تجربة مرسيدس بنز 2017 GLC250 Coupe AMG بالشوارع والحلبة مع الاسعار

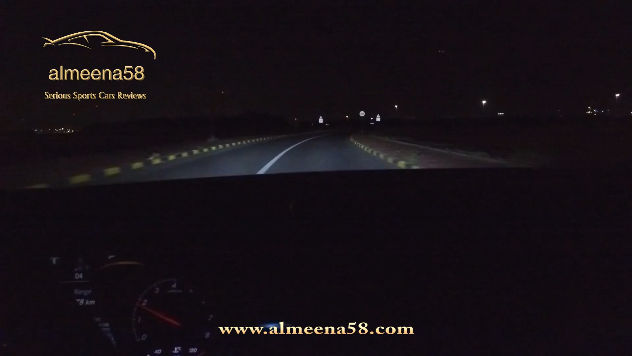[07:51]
نشوف مع بعض الـ Intelligent Lighting System الـ LED اللي في الـ GLC 250. طبعا تقدر تحط العالي والواطي بشكل إلكتروني، تدف العصا قدام تصير الآن إلكترونية من نفسها، تختار إذا كان العالي يشتغل أو لا. فإذا واجهنا سيارة قدام سواء كانت نفس الجهة اللي احنا فيها أو في الجهة المقابلة، المفروض أنه يطفى العالي، وطبعا متكيف يعني تحرك يمين ويسار وفوق وتحت.